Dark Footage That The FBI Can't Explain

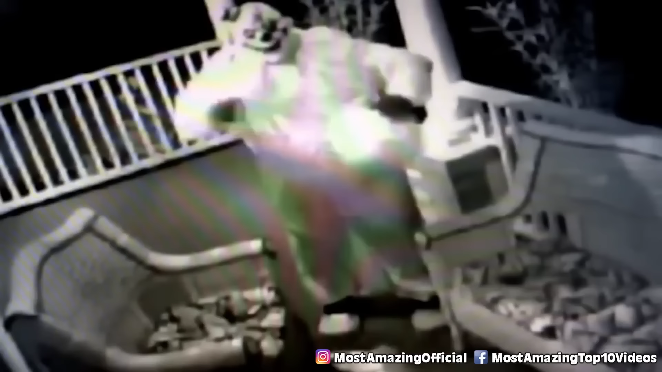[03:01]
So we just got to dive in and wonder. Grabs a pumpkin and then tears it apart. The clown stares awkwardly at the camera before disappearing into the darkness. I like that the reporter commented that the clown looked awkward at the camera before leaving. Yeah, awkward.
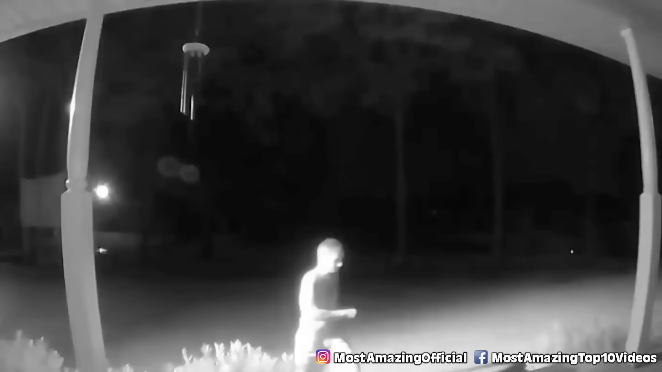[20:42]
Back in 2016, in the middle of an August summer night, this man approaches. Again, topless. Always a great sign. Just naked dudes approaching homes all of a sudden. And he's slowly approaching and he's looking back at somebody off camera.
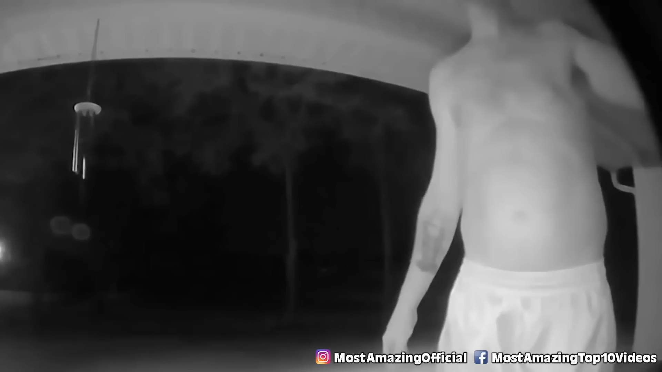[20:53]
He has it look like he's about to rob the place, almost. It's kind of, he's doing this. He's kind of tiptoeing in and out. It's not looking good. But instead of knocking and running, like we all did when we were 15 years old, he pretends to knock. He knocks the air and then pretends to ask somebody who's not there if Matt is home.
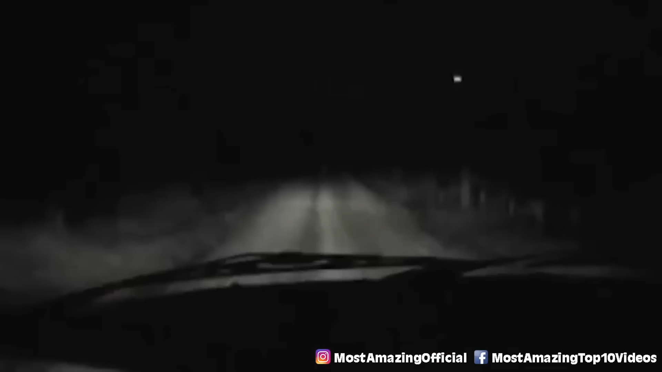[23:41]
All of a sudden, they come across a woman dressed in white walking down the middle of the road. So they turn down their Coldplay, probably, and they swear a bunch. Obviously, they're in shock. Just a woman walking down in the middle of the road in what appears to be the middle of nowhere, and then all of a sudden these men driving up behind her. It looks bad from both point of views. Know what I mean? They stop the truck, and one of them gets out to go check on her to see if she's okay, because she's walking kind of, you know, ghoulish. She's got like the ghoulish walk. Now, the guy continues freaking out. He's telling them to get out of there, and the other guys don't believe him until they realize that seemingly out of nowhere, this lady is now right in front of their truck.
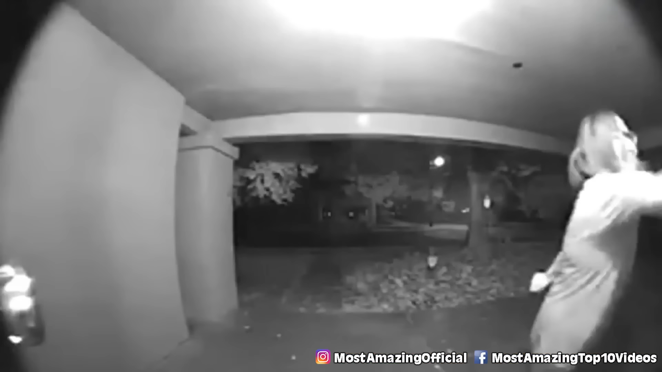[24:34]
and it shows the terrifying moment a stranger begins trying to break into a woman's home. This is my worst fear, if I'm being honest here. She starts off by backing up and throwing her body into the window until it finally breaks. Now, the stranger wasn't in any immediate danger or anything like that, but it does appear as though she may be a little bit confused about her whereabouts, which is obviously sad when you look at it. The woman whose home is obviously freaked out. More than fair. I mean, imagine this happening out of the blue. Middle of Survivor finale. You're like, what's that sound? What is that? Yeah, that ought to be jarring.